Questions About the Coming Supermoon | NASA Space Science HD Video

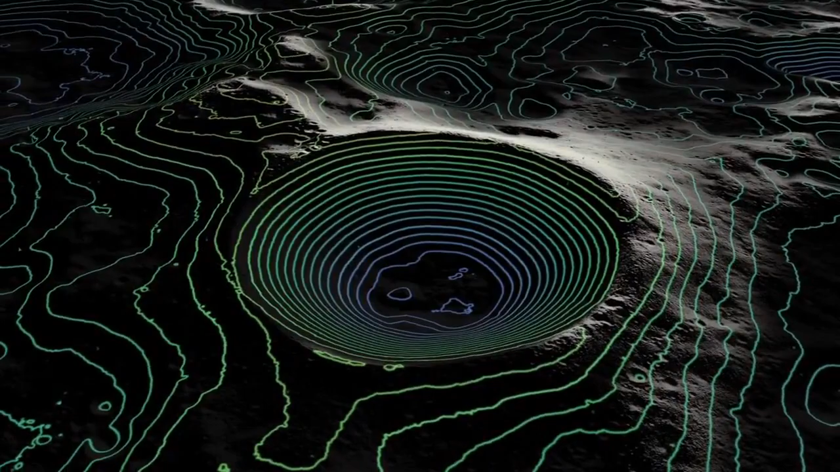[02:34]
And, of course, those are very difficult to image. But we're actually bouncing lasers down to the moon.